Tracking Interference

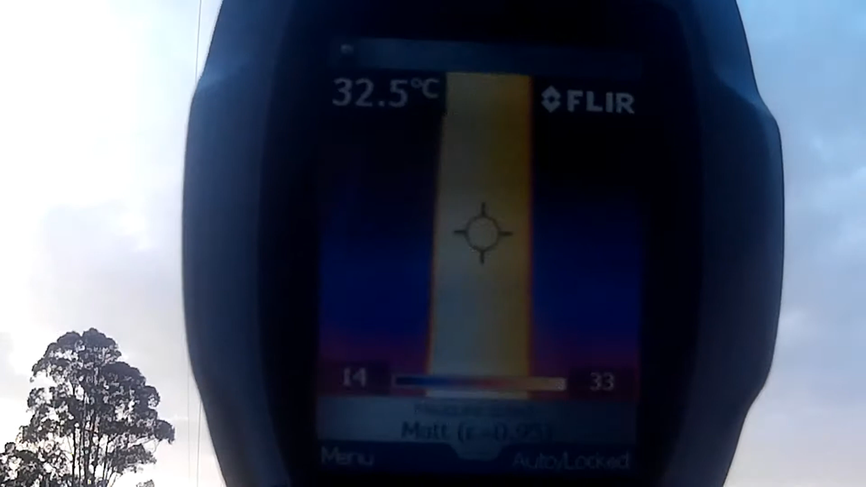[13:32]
On screen: spot 32.5°C
If you have access to one you can rapidly spot abnormalities invisible to the human eye.
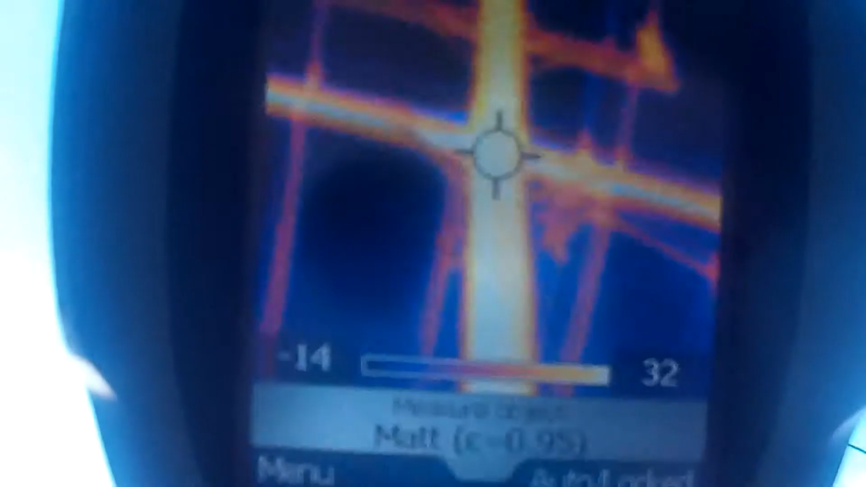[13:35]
Here's a demonstration where a high voltage arc has been set up between two large galvanized bolts.
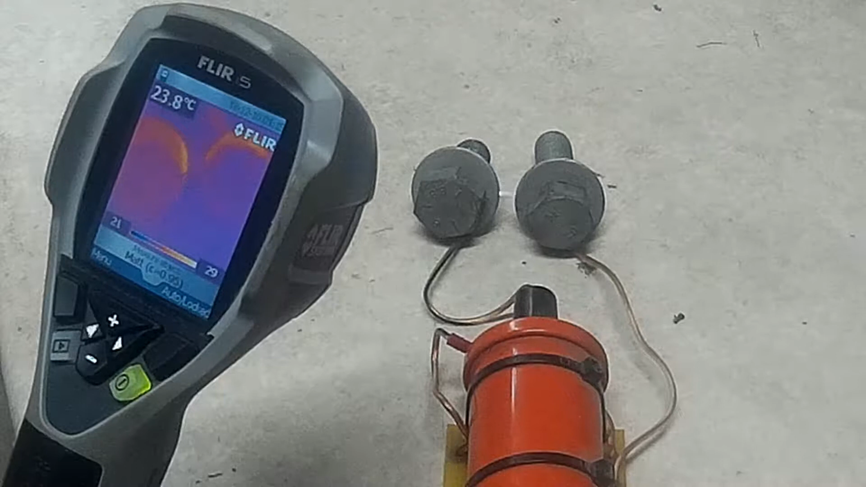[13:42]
On screen: spot 23.8°C
Visually there's not much to see, particularly in daylight, but under infrared one of the bolts will be building up an abnormal amount of heat and this can be seen on power infrastructure as the hot spot from some distance away. Either way the evidence you gather here can be the